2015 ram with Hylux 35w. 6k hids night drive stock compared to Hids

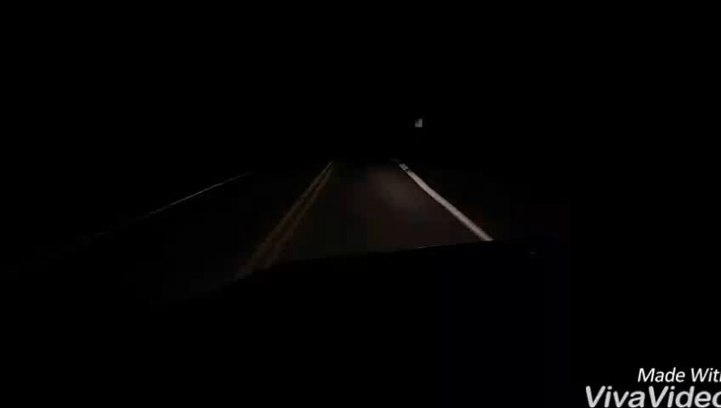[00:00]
okay guys so this is a stock 2015 with projectors normal bulbs I plan on putting some 6000 K 35 watt HIDs in this is kind of what they look like that's what the brights on not a whole lot of difference still pretty yellow got the fog lights off so there's no extra light you can put out but that's what we got so my next video will be of the HIDs